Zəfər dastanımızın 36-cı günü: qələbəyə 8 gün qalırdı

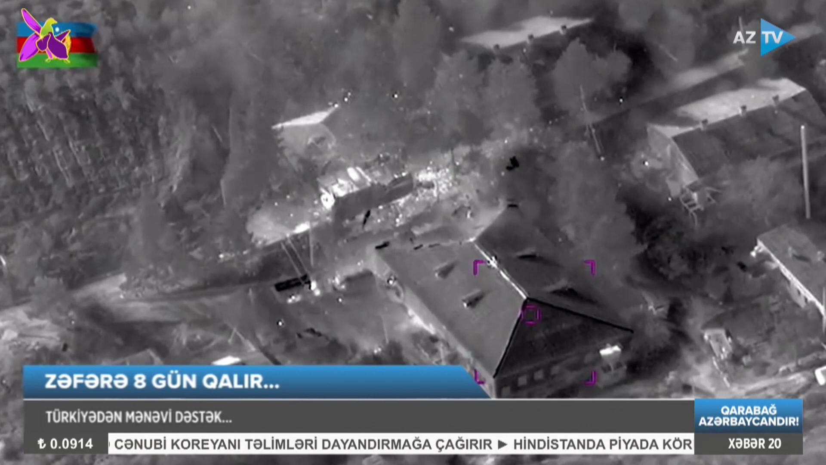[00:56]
Düşmənin 2 BM-21 qrad yaylı-mətəşli reaktiv sistemi,
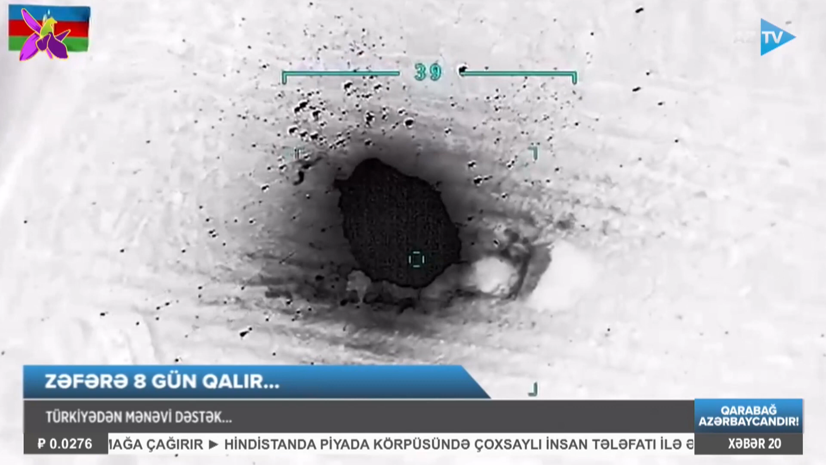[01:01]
2 artilyerya bateriyası, 1 piyada döyüş maşını, 4 qrad yaylı-mətəşli reaktiv sistemi,